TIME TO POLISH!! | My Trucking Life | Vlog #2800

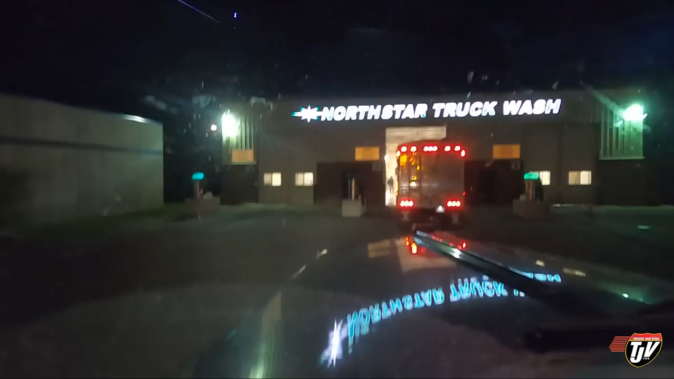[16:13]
Same idea as the Blue Beacon. They got a whole crew of guys in there that'll wash it all off for you.